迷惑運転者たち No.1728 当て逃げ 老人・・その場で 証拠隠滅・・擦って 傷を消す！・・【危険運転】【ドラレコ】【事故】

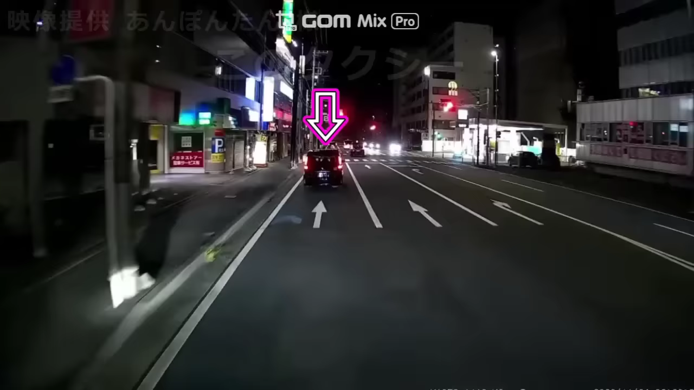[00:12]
おい、なんだ、止まんのか、おい。どっちだよ、おい。なんだよ。